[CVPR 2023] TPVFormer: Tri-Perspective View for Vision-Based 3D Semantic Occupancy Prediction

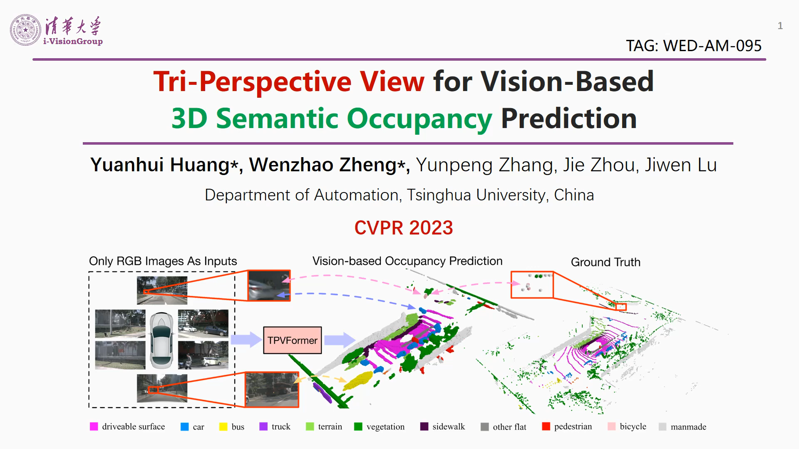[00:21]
which is an efficient and effective model for vision-based 3D schematic occupancy prediction. Given only surround camera RGB images as inputs, our model trained using only sparse ledapoint supervision can predict the schematic occupancy for all volumes in a 3D space. We first observed that safe autonomous driving demands more than conventional perception tasks can offer. Object detection only focuses on the foreground and fills on objects with arbitrary shapes. Ledap segmentation produces only sparse prediction and relies on ledapes as inputs or queries. Hence, we introduce and advocate 3D occupancy prediction,
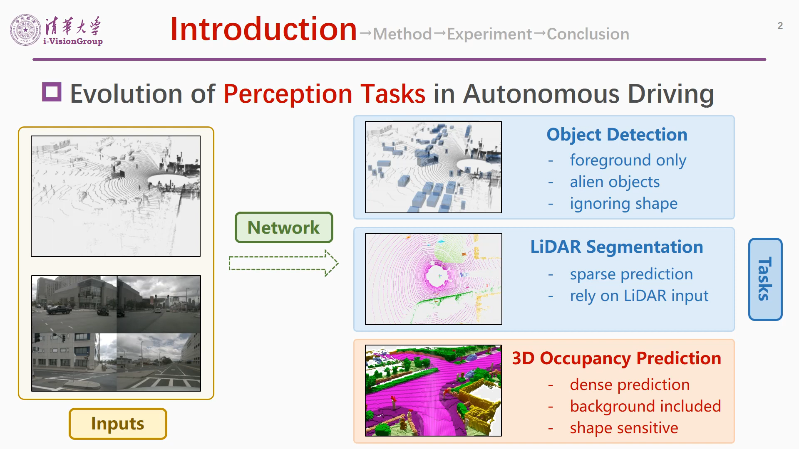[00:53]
which yields per voxel dense prediction including the background. We think representations are crucial for effective 3D perception.
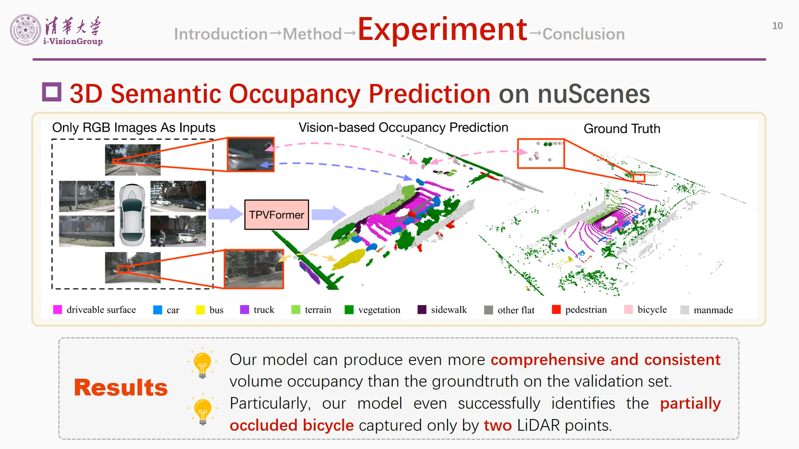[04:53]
Particularly, our model even successfully identifies the partially occluded bicycle far away captured by only two letter points, which verifies the advantage of vision-centric methods. Although TPV planes are trained under a fixed resolution,
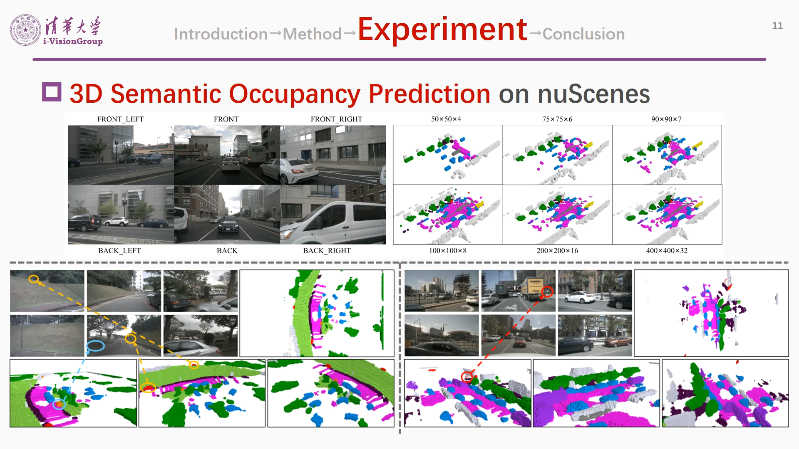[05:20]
The two images in the lower part give more examples of predictions of rare and small objects such as bicycles and pedestrians which are barely visible even in the image. We also present a video demo and compare it with Tesla's occupancy network. Apparently, our result is competitive and even superior than Tesla's in a lot of aspects. Note that Tesla's occupancy network can only predict the surface of a vehicle in some scenarios,
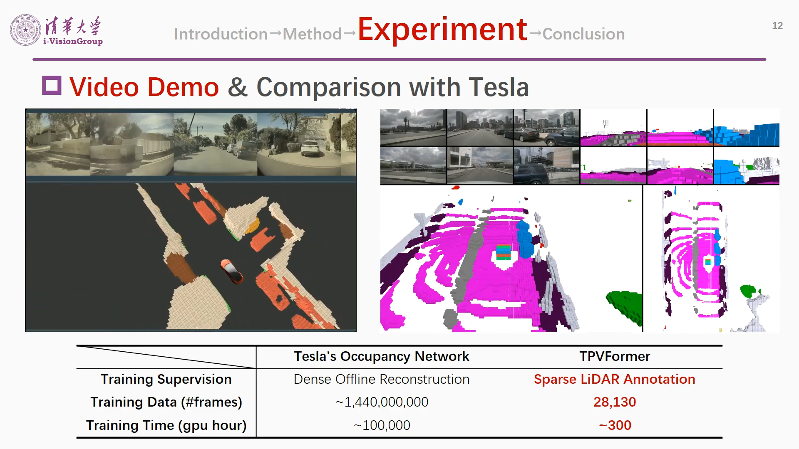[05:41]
while our model can always predict solid and complete shapes. Our model also works very well at night, on rainy days, and when many cars are present.